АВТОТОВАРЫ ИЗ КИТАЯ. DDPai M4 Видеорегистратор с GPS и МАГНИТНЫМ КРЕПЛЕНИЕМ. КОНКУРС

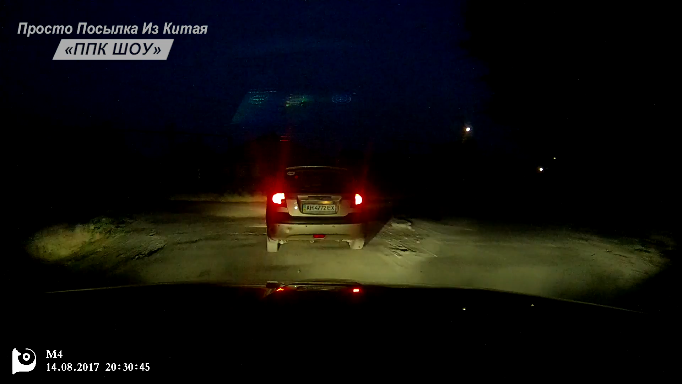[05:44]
Не идеальная, но номера различить можно. Опять же, ксенон, который установлен у Miya, дает сильное отражение и блики. 1, 2, 3, тест, пример записи звука, видеорегистратор, DJPy.